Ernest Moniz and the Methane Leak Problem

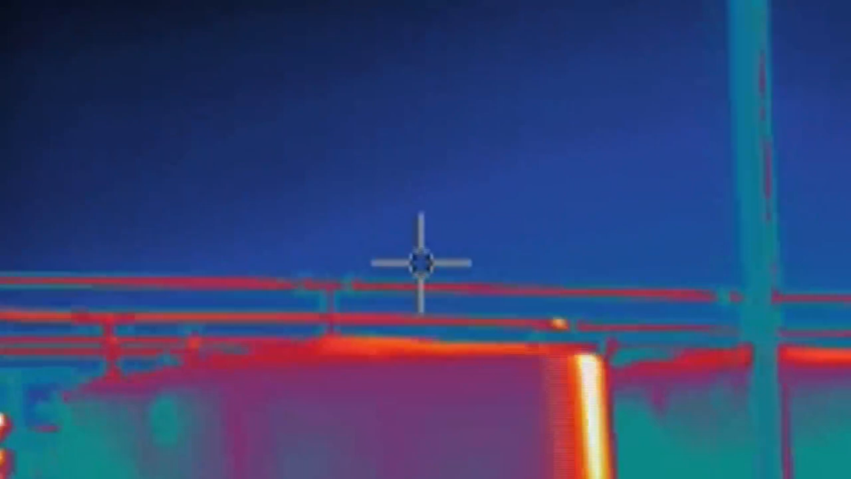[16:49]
All of these pieces of equipment have got leaks.
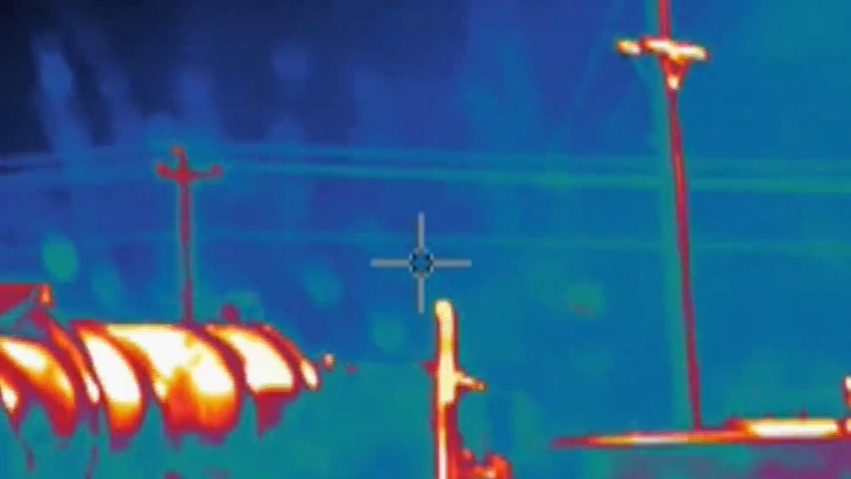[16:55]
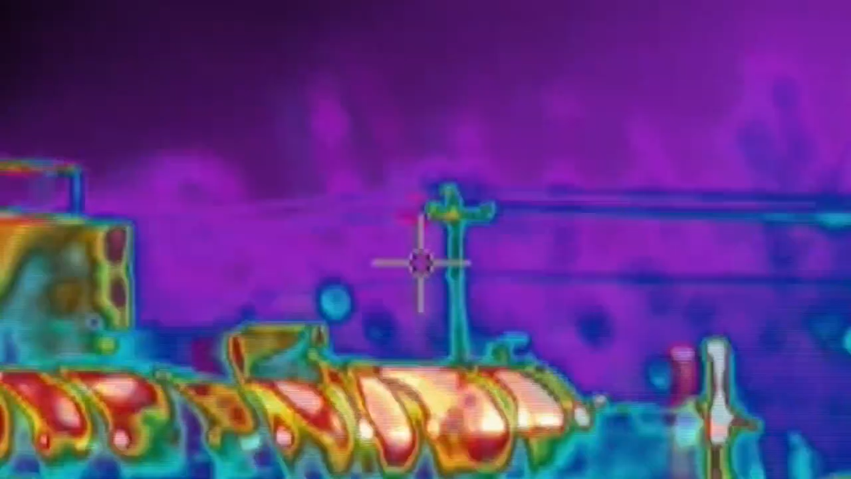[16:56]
There's a lot of methane going off the flare.
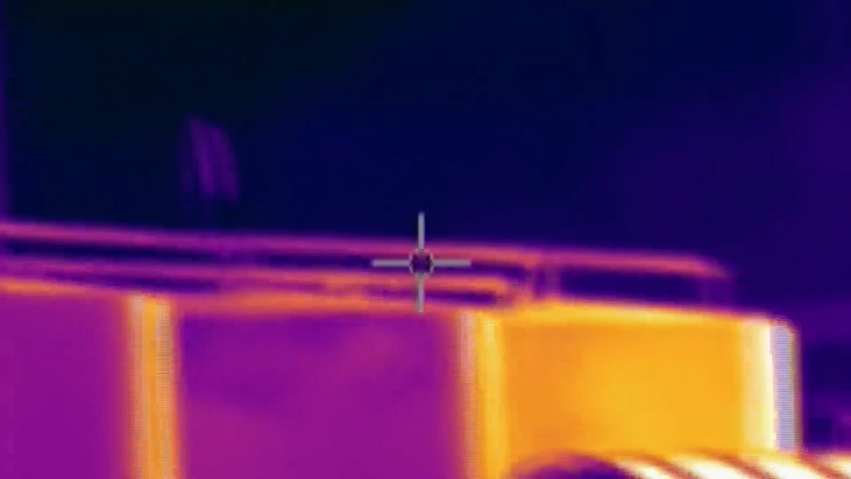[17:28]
These emissions, what's coming out of oil and gas sites,
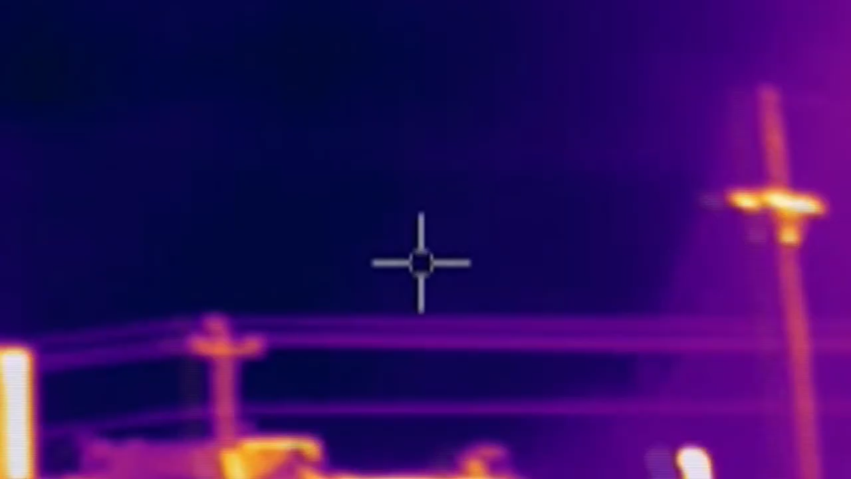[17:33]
the fact that it's invisible has helped them be able to expand and help them maintain that narrative of being clean, and when that is not the case.
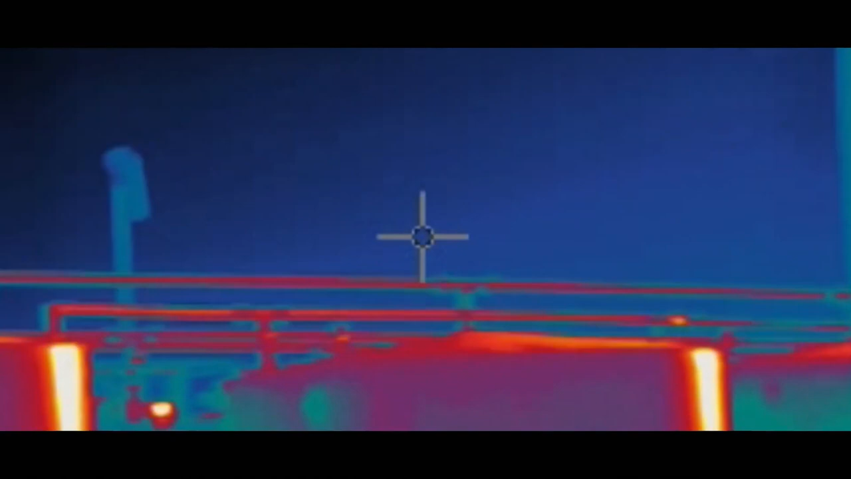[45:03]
All of these pieces of equipment have got leaks.
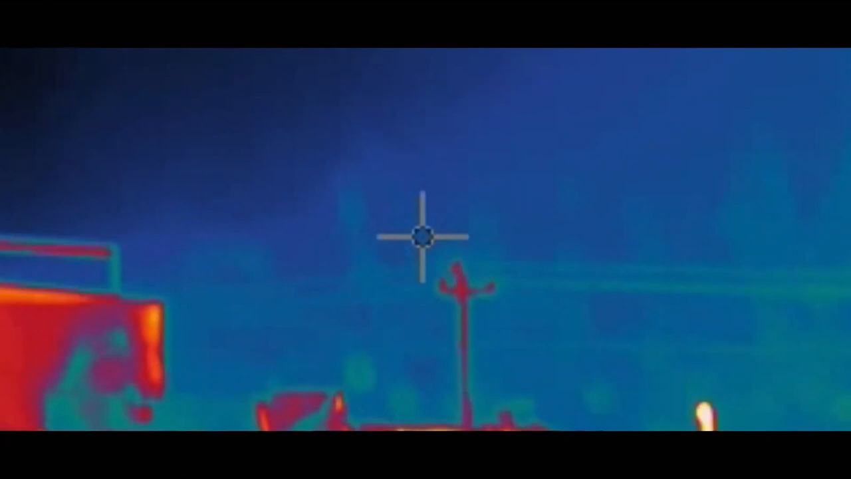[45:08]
There's a lot of methane going off the flare.
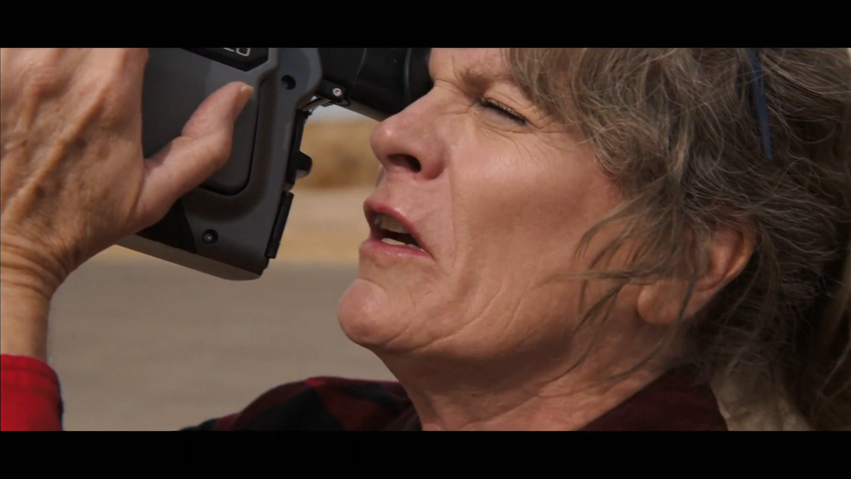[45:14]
This is just a really, really dirty site.
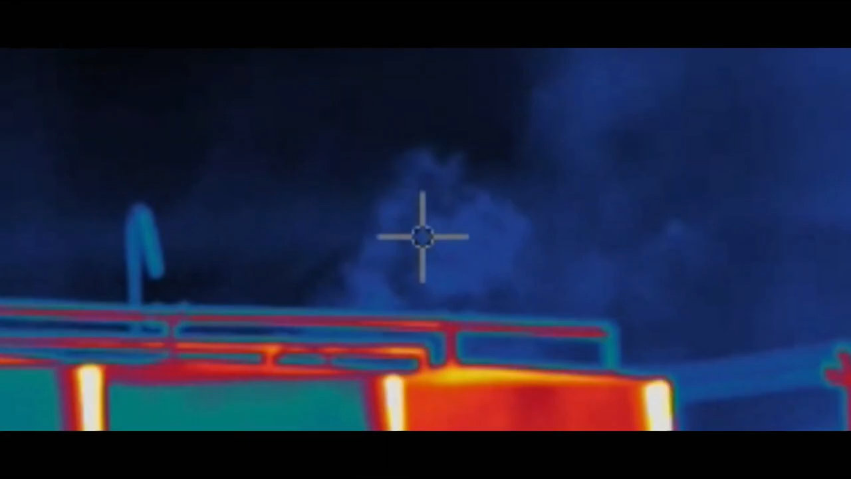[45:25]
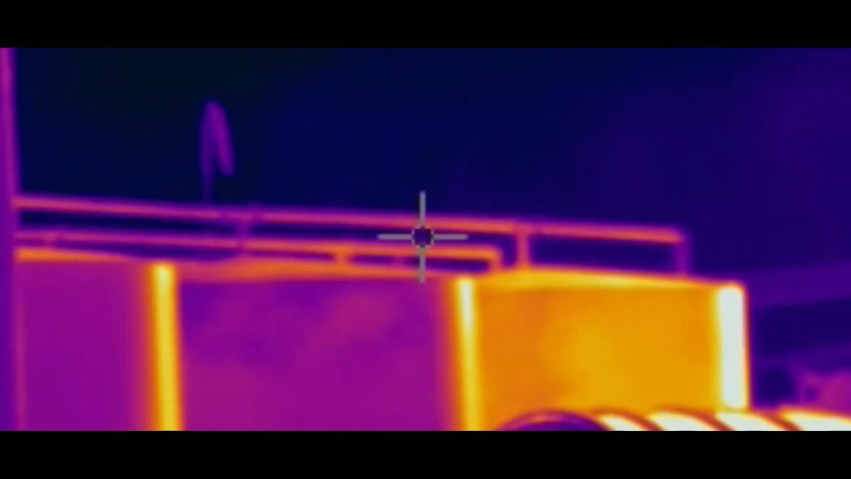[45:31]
These emissions, what's coming out of oil and gas sites,
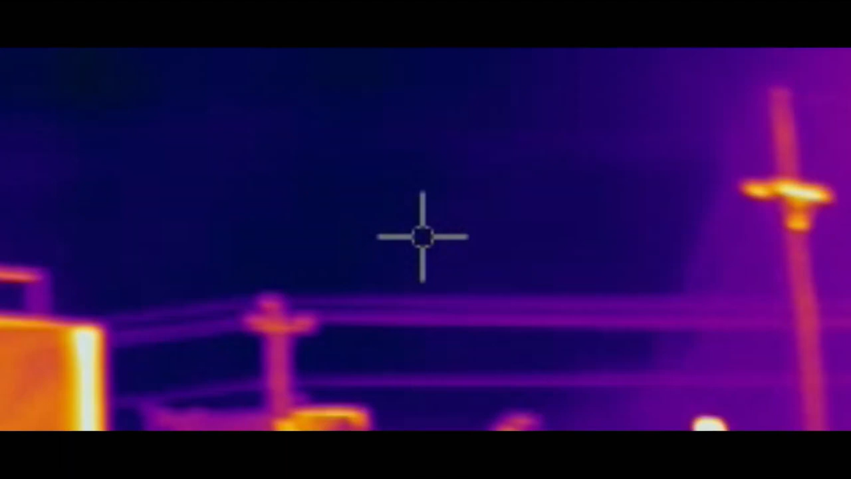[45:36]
the fact that it's invisible has helped them be able to expand and help